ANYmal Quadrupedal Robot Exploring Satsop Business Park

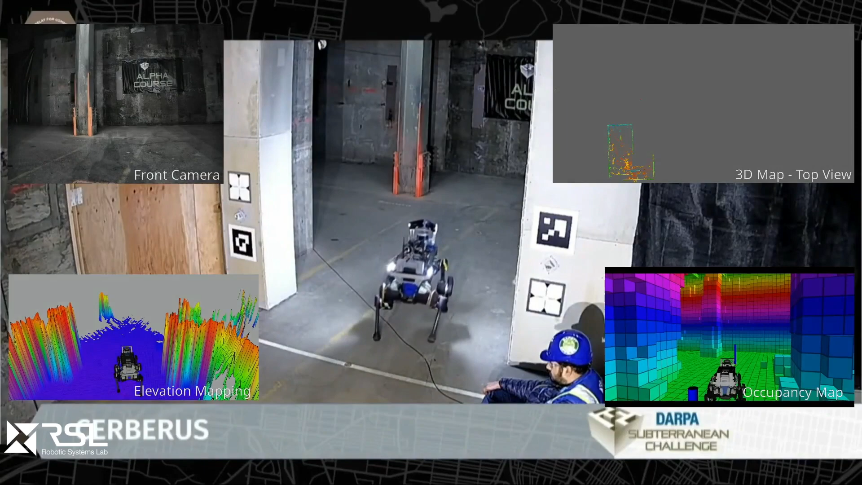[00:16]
navigate and explore dynamic underground environments.
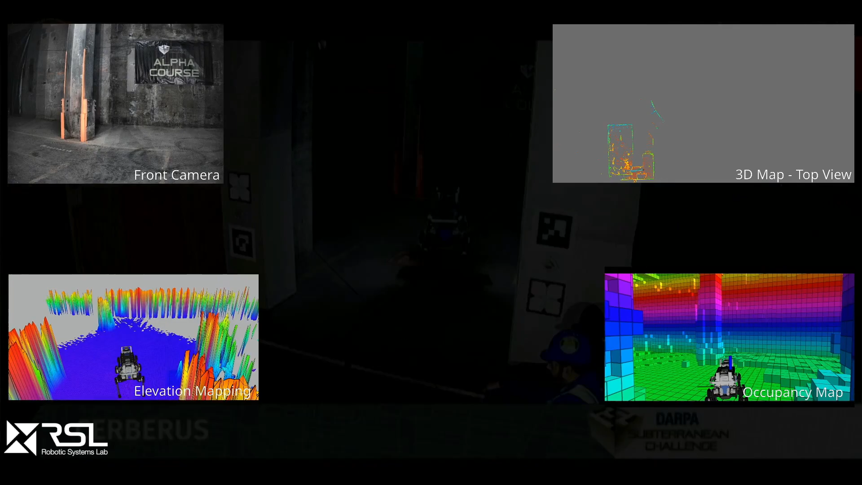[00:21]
The Robotic Systems Lab of ETH Zurich, as a member of team Cerberus, deployed its quadrupedal robot Animal.
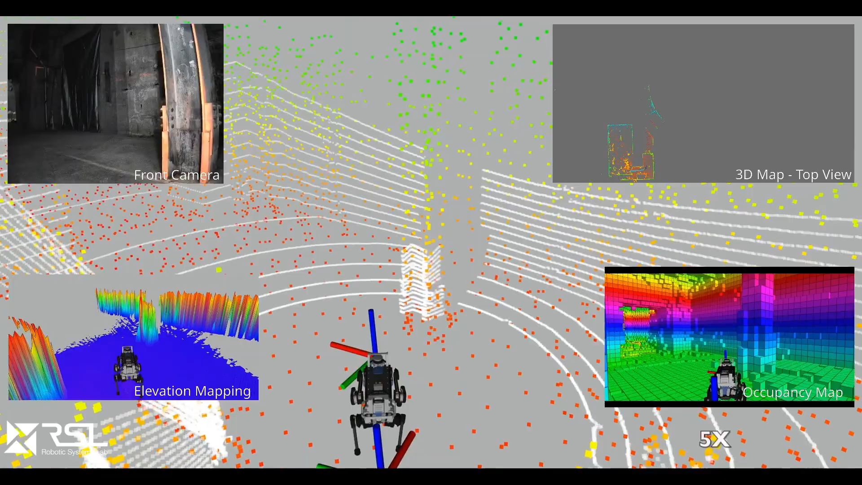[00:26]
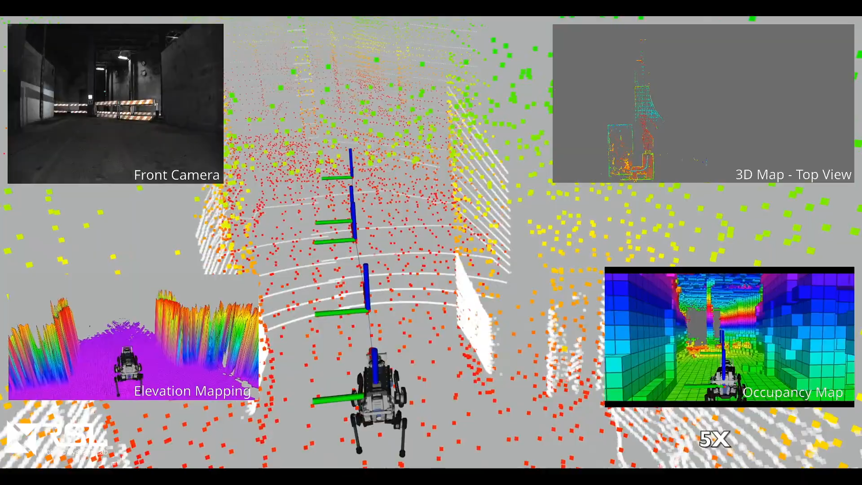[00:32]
In this scenario, Animal was tasked with autonomously exploring an unknown environment surrounding the reactor.
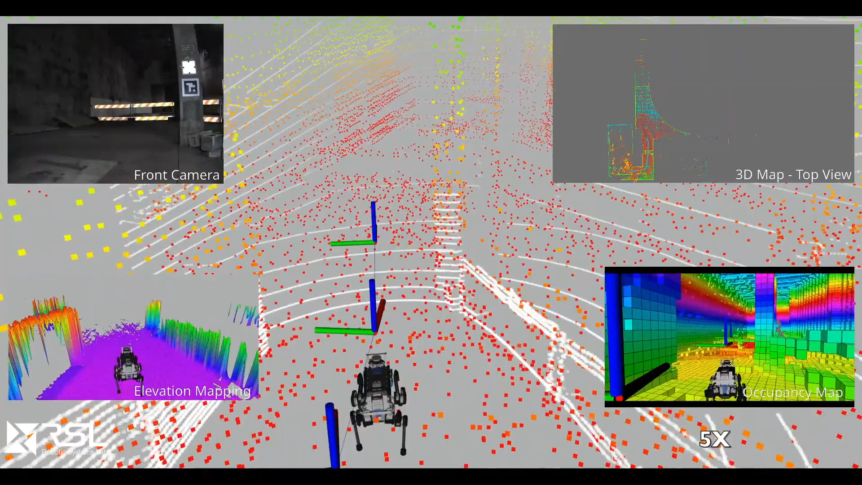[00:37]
It is equipped with a rich suite of sensors such as lasers, cameras and gas sensors.
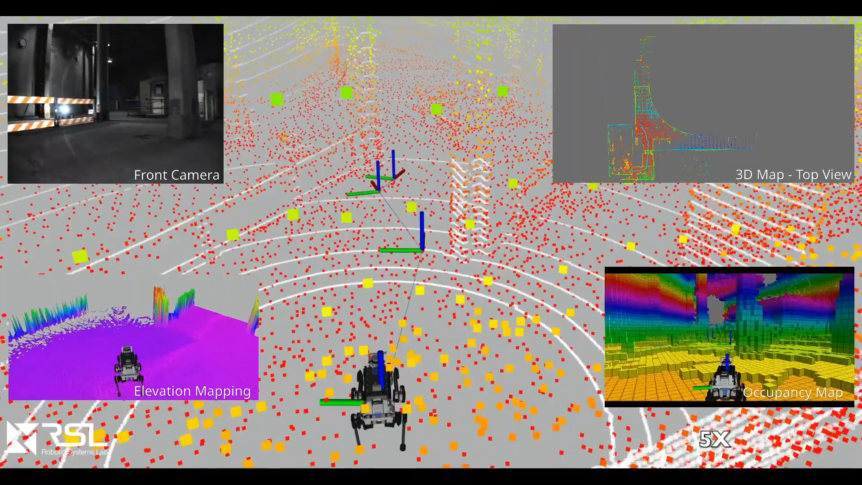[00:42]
The laser sensors are used to build a 3D map of the environment for navigation purposes
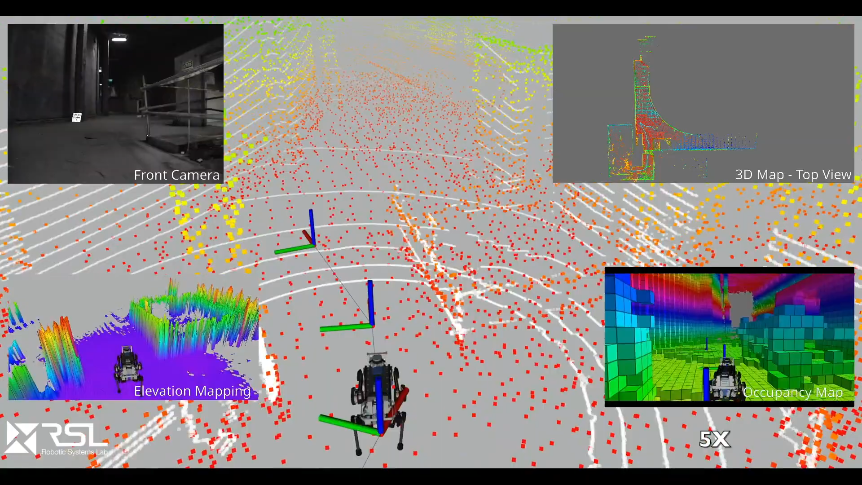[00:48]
as well as to evaluate the traversability of the terrain.
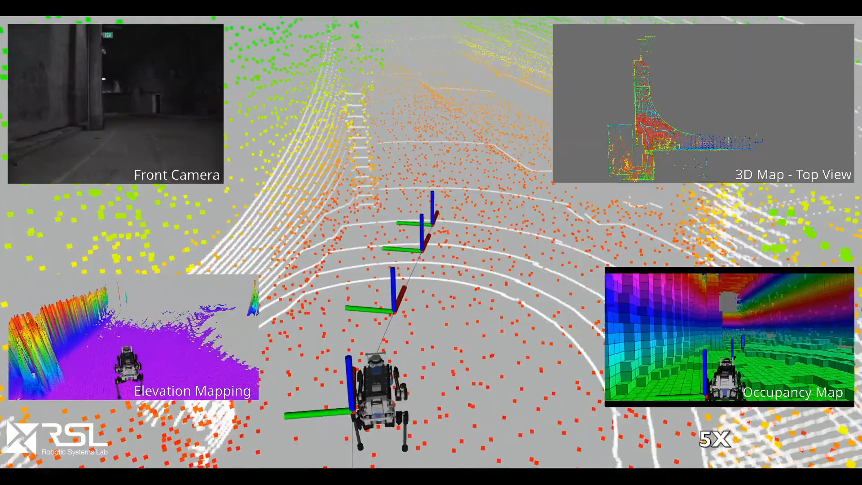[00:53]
The cameras observing the periphery of the robot are used to visually detect objects of interest, while gas sensors are used to detect potential leaks.
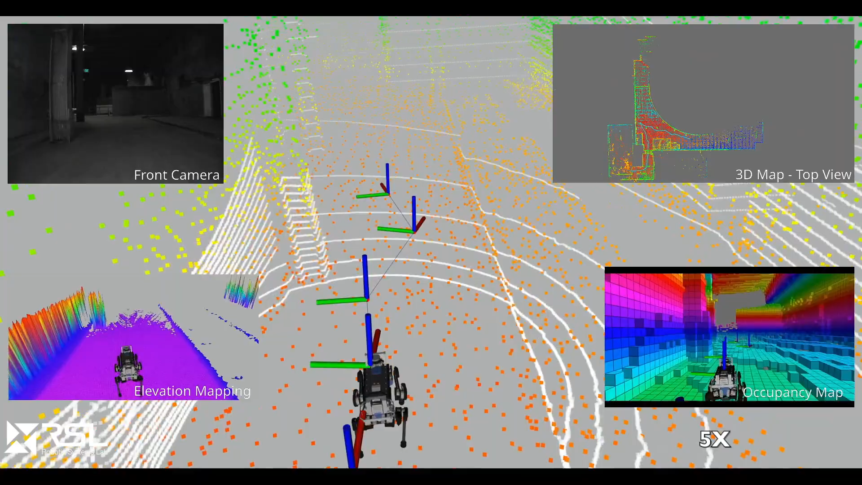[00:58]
The total information collected by the robot is
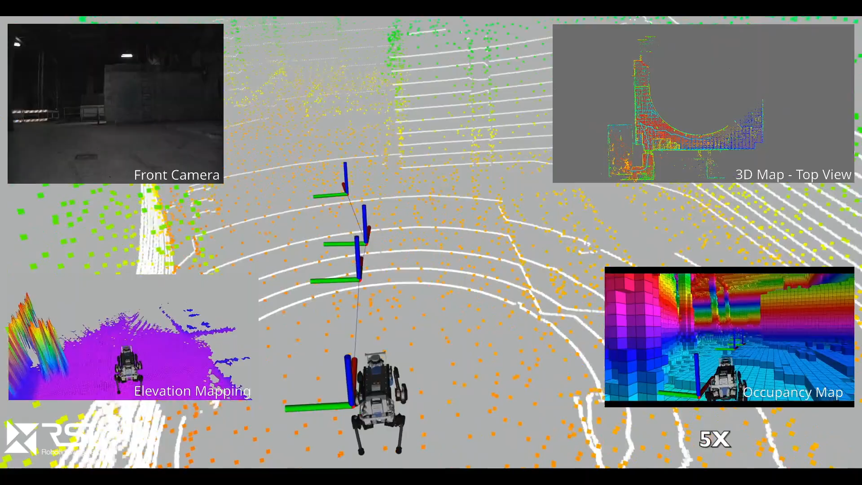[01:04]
streamed back to a human supervisor to provide situational awareness throughout the mission.
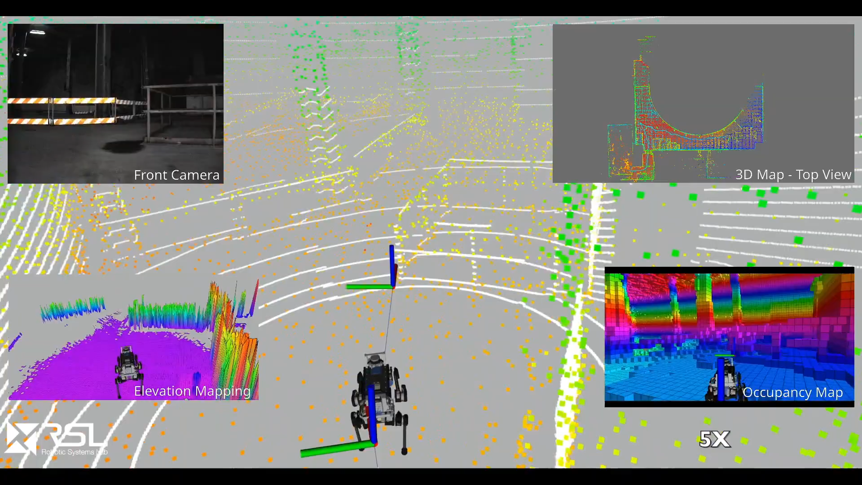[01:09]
As the robot plans its path on the fly while simultaneously building the 3D map of the environment,
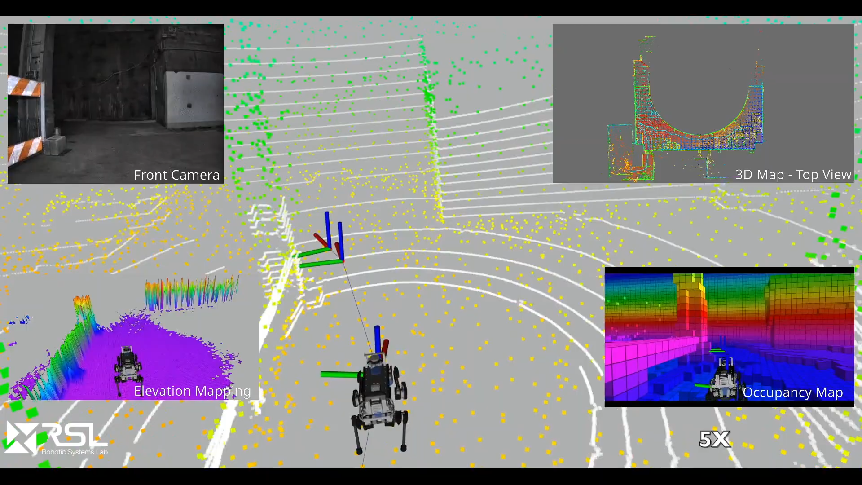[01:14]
it can autonomously negotiate detected obstacles and untraversable terrain.
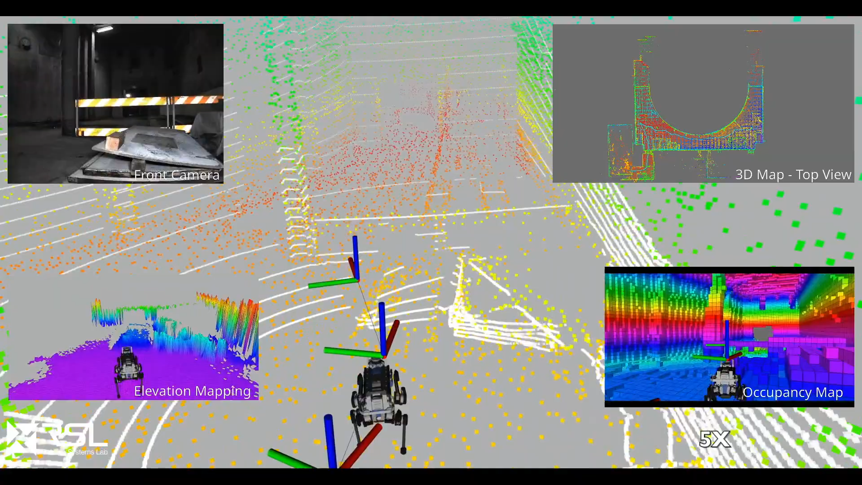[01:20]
Such autonomy allows the human supervisor to focus on the mission itself without